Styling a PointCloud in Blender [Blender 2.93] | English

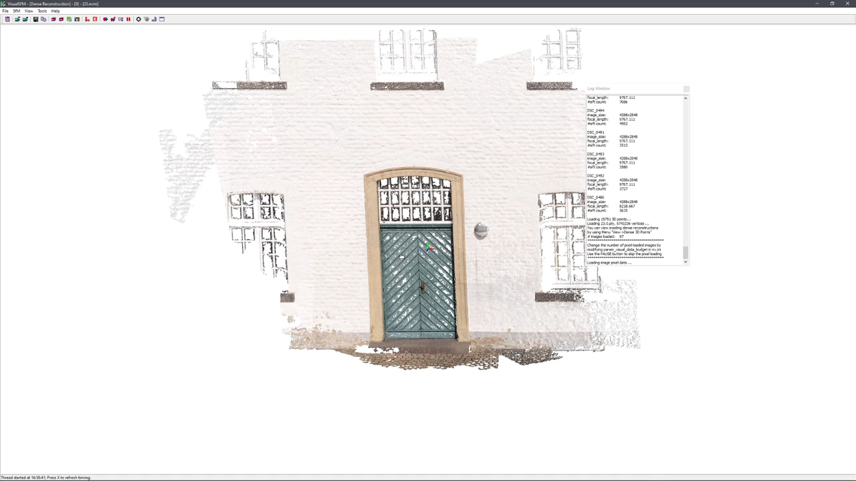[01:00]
When calculating the dense scene, this model will also be automatically exported as a PLY file,
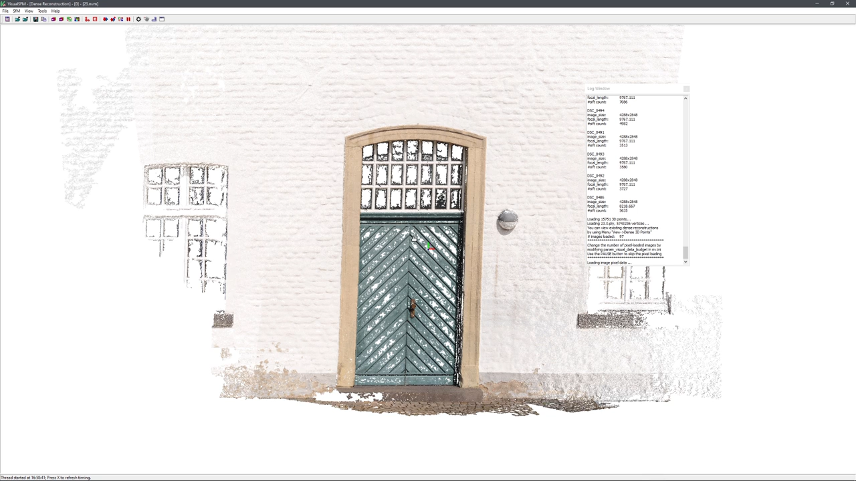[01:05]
so we can use it in Blender.
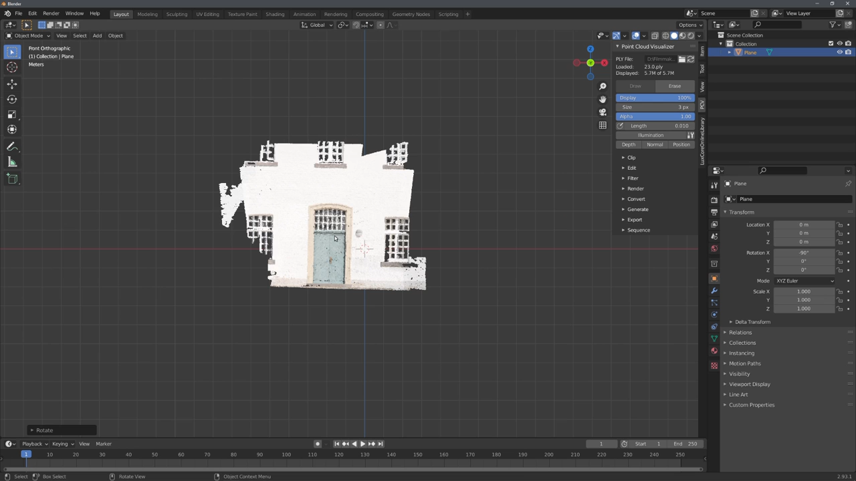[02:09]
And now we have this model correctly placed in our scene. Now, to actually use this script I wrote, we need to convert it into a particle system.
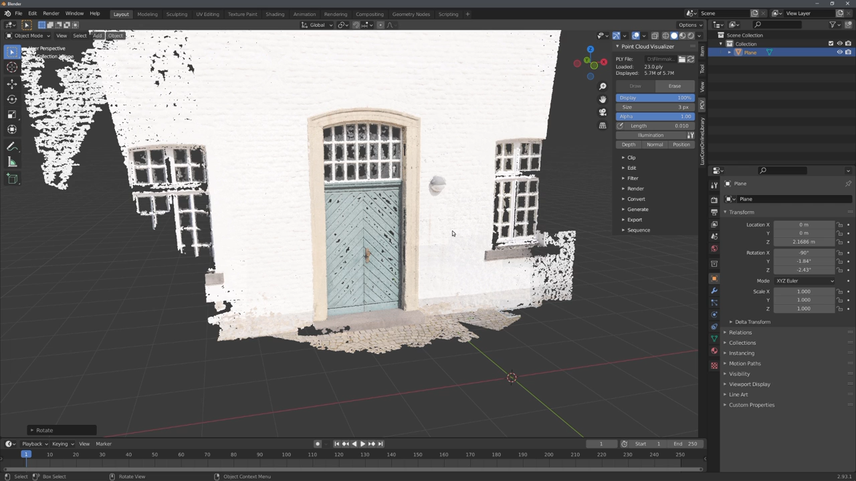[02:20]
This script basically loops through all of its faces and aligns them to a grid. So we need to create faces from these points. And this again works by converting it into a particle system.
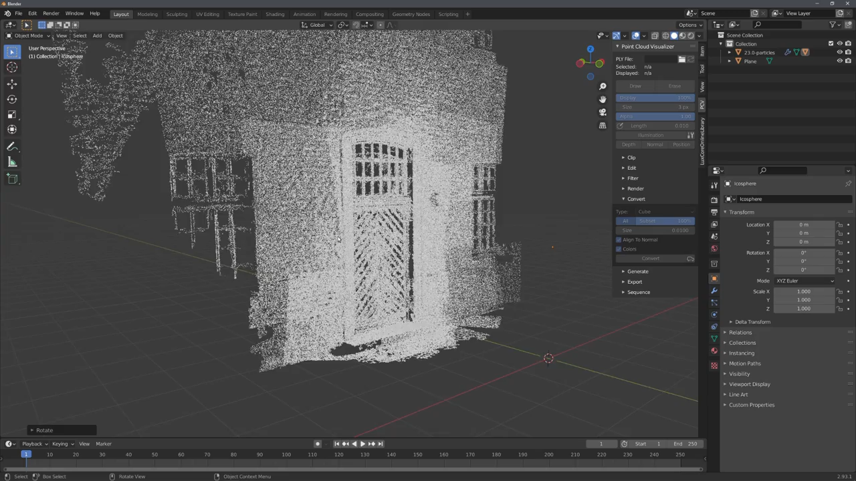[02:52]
Now, we actually do not need this particle system, because we will only render the faces,
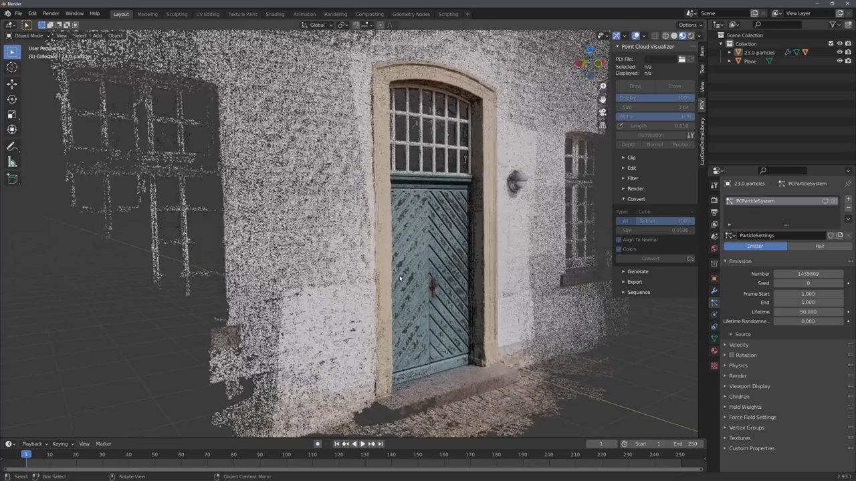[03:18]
But make sure that you first go into the image editor, select the baked particles colors map,
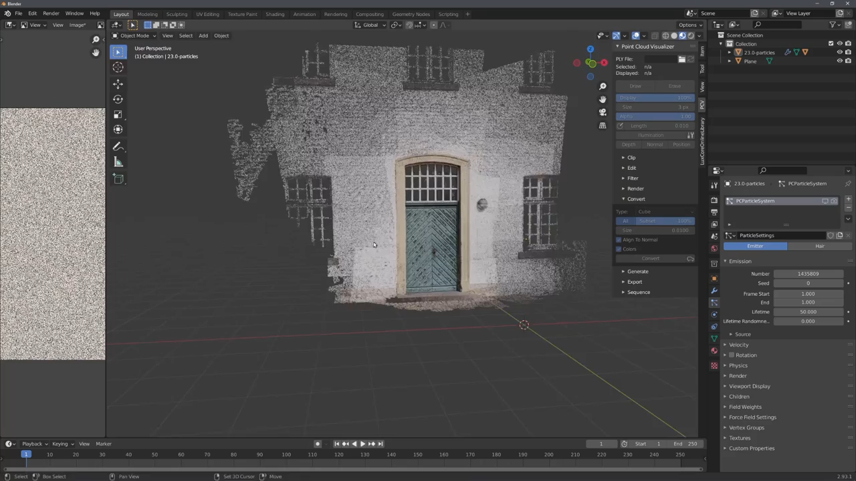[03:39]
Once you've done that, we can continue with this script. So, with the object selected, open another window, and head over to the text editor. We now want to create a new text,
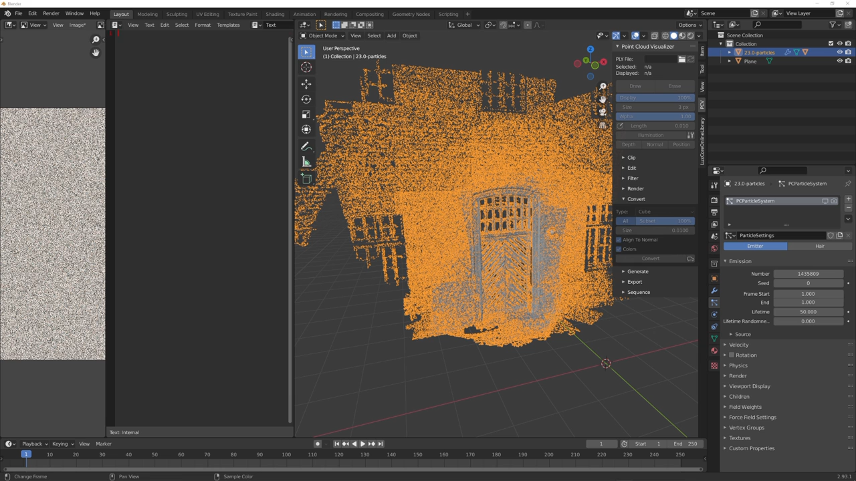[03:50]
and copy and paste the script in it. You can find this script in the video description. And right here you can see that we are basically looping through all of the faces, and then rounding the faces position to two digits, which is the equivalent of aligning it to a grid. And after that, we are just moving all of its three vertices to the new location. So, before we run it, let's quickly go to window, and toggle the system console,
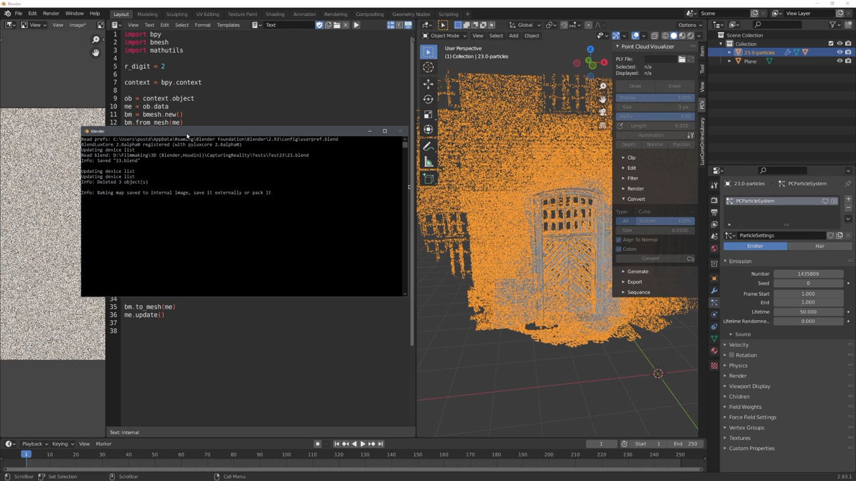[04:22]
which we can use to view the process of our script, because it can take a little while. Now, to know exactly how long it will take, we can activate the statistics, and see that our model has about 1.4 million faces. So, let's run the script, and in the console, you can now see how many faces have already been updated.
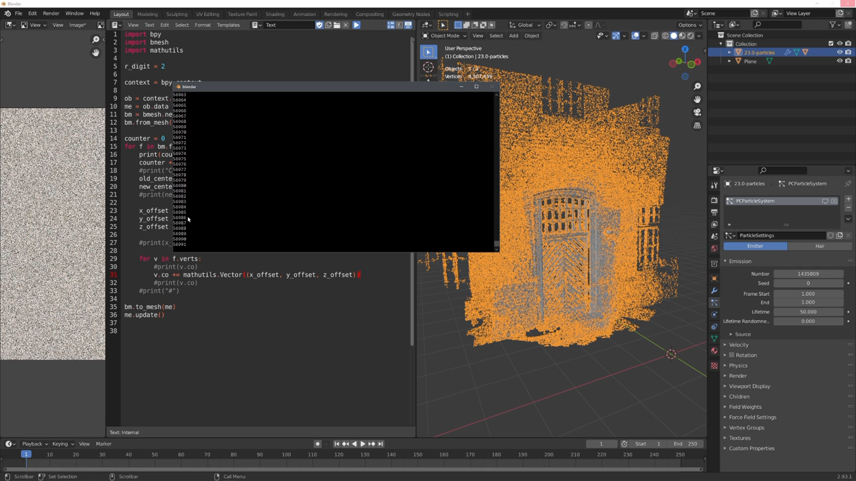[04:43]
And once this number reaches 1.4 million, in our case, the script will have finished.